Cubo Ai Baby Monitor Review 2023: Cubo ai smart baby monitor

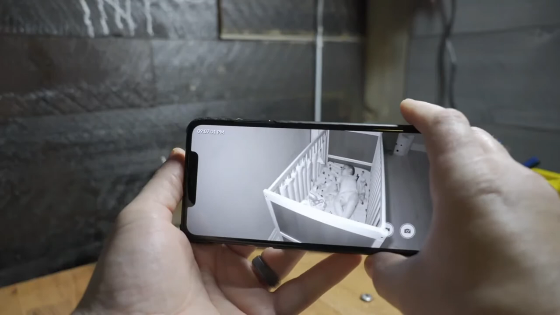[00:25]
It also comes with a four-time digital zoom and a 135 degree wide angle field of view.